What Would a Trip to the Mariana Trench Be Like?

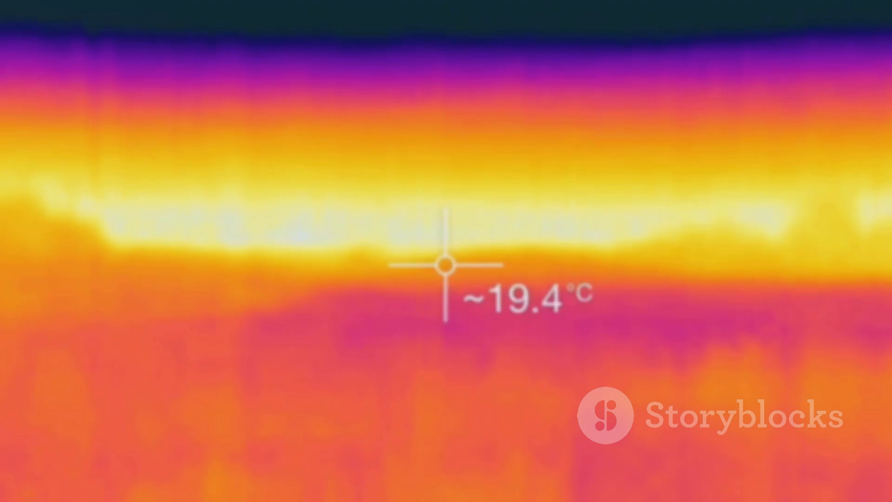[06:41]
On screen: spot 19.4°C
Other technological tools like infrared cameras and advanced mapping software also play crucial roles in maneuvering through the depths.
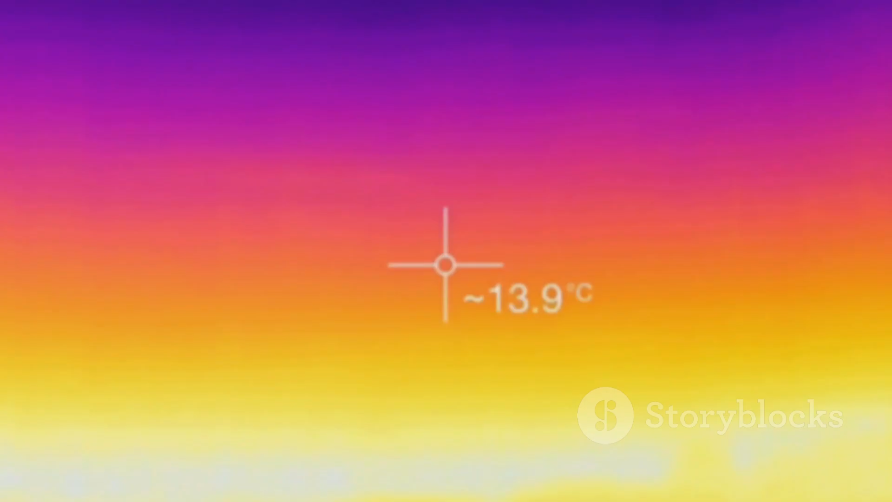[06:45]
But don't let the darkness fool you. This seemingly barren and inhospitable environment is teeming with life.